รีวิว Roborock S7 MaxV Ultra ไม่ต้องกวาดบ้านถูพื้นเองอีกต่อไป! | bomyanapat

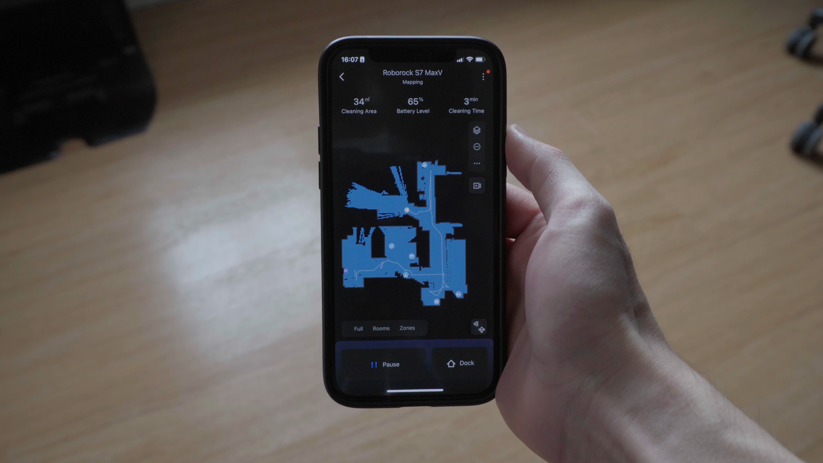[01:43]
จนมันออกมาเป็นแบปแบบ 3D เลยครับแบปที่ได้ออกมานี่มันก็ละเอียดแล้วก็ตรงมา
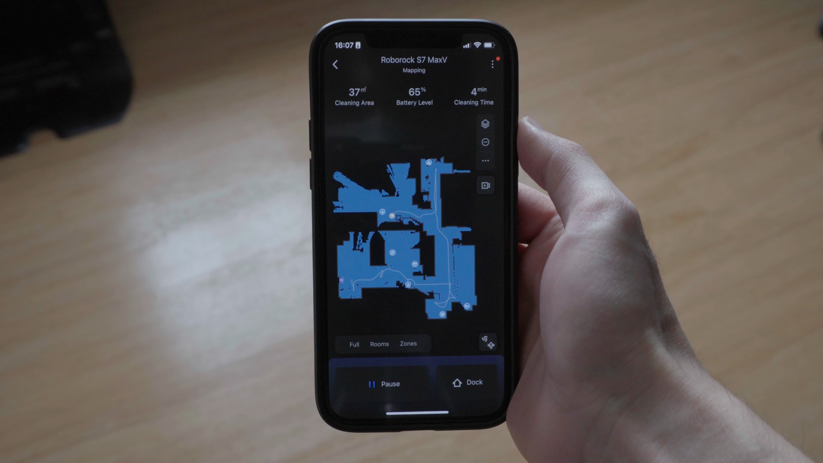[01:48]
กเลยนะครับแต่มันยังรู้ด้วยว่าส่วนในของห้องมันคือเป็น furniture อะไรแล้วก็อาไห